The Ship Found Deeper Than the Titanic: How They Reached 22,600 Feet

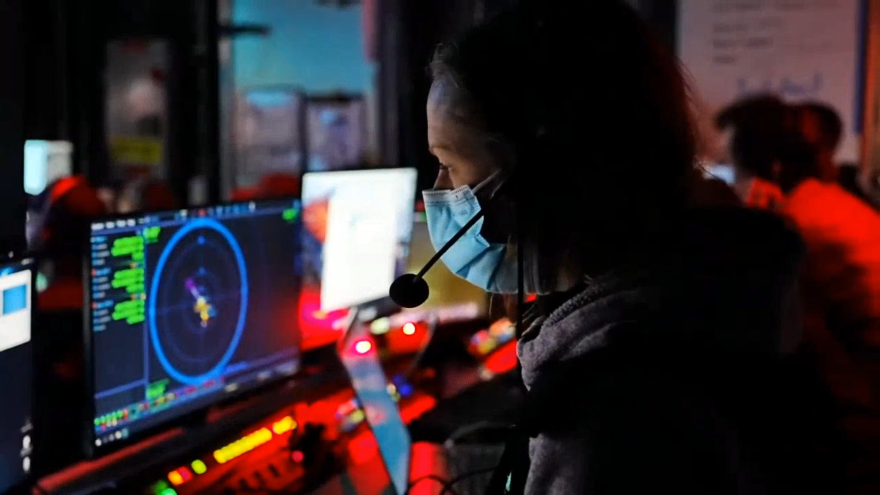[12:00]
every navigation update had to travel four miles vertically through